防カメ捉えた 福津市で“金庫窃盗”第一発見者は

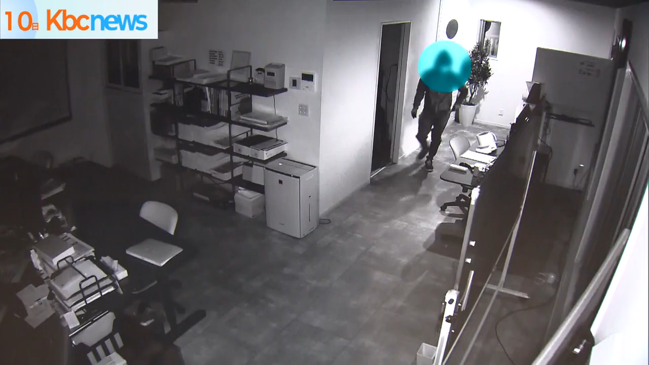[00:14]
一人はキャップにフード姿。もう一人は眼鏡をかけ、いずれもマスクをしています。
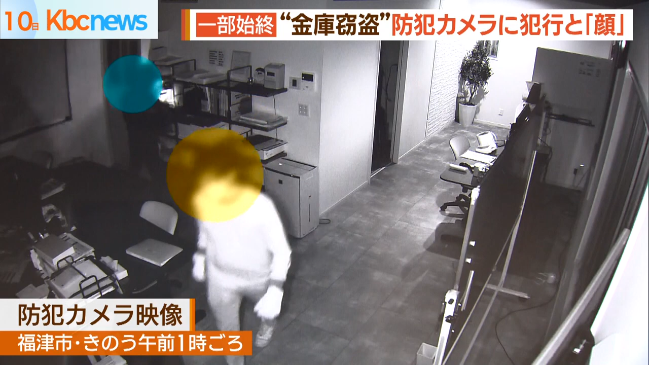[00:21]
部屋をライトで照らしながら物色し、侵入からおよそ1分半後、2人はデスクの引き出し付近を荒らし始めました。手慣れた様子で金庫を見つけると、事務所への侵入からわずか3分ほどで逃げていきました。 出社して、机のこう隅っこの方が散らかってるなと思って、